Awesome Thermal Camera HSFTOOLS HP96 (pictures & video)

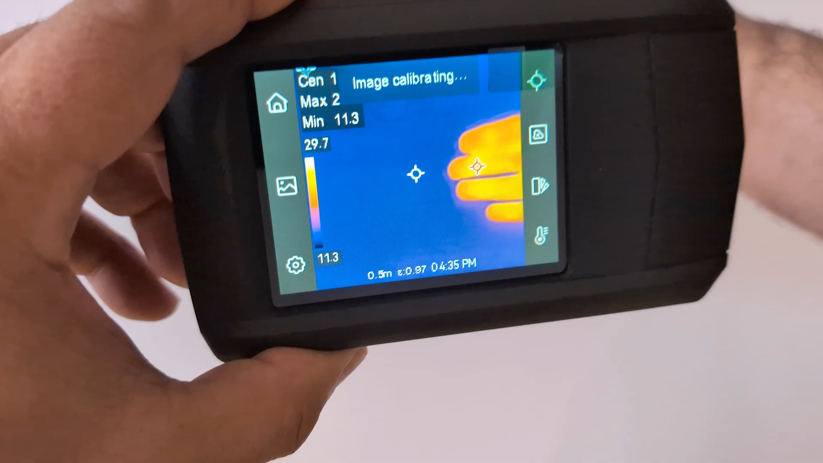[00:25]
The HP 96 is a versatile
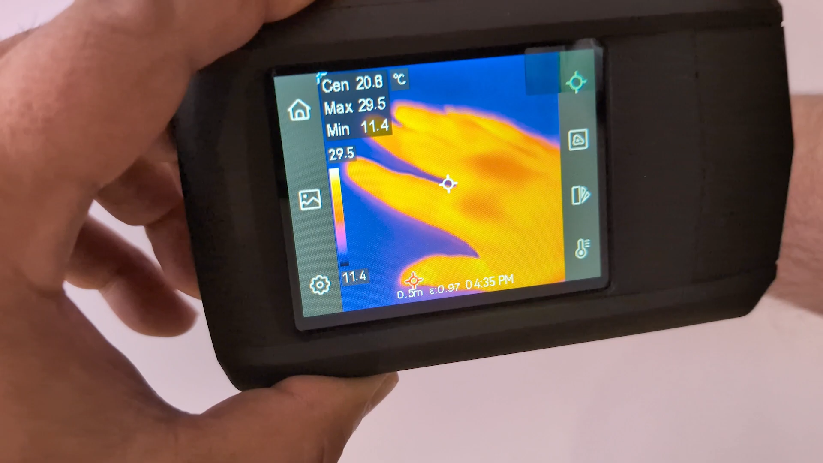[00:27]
all-in-one handheld thermal camera that can take infrared pictures and video in real time with great clarity.
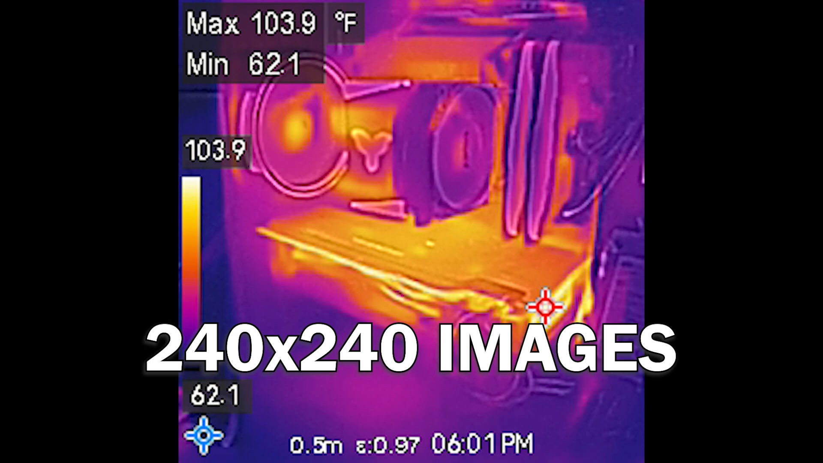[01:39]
On screen: max 103.9°F
The camera's lens can take pictures of a resolution up to 240 x 240 and videos up to 640 times 480 with audio.
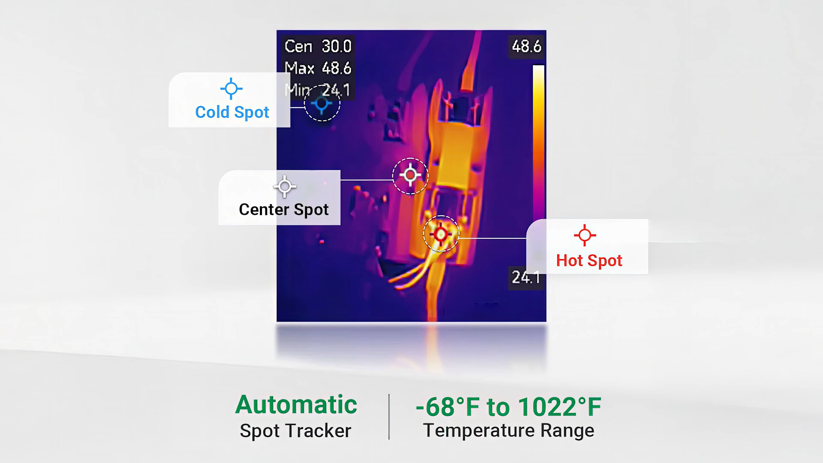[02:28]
The lens has a 50 degree field of view and you can easily see the maximum and minimum temperature spots in real time with its accurate box detector.
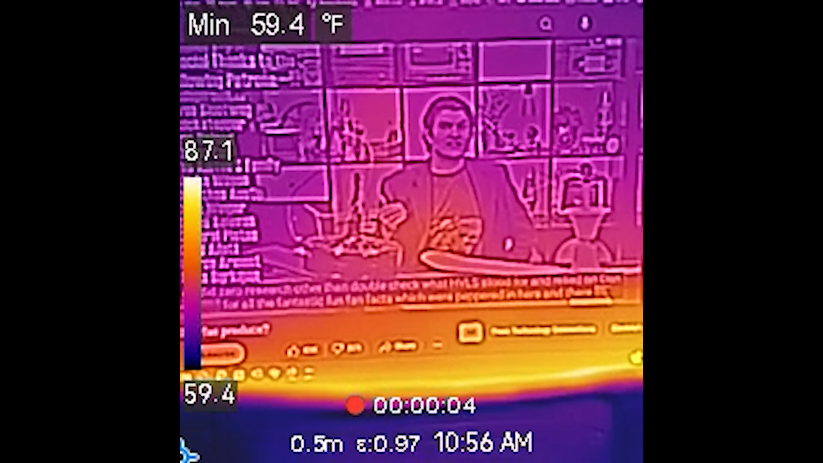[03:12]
On screen: min 59.4°F
The real-time measurements are extremely accurate, the video and photo options are great to record findings and the camera is compact but durable.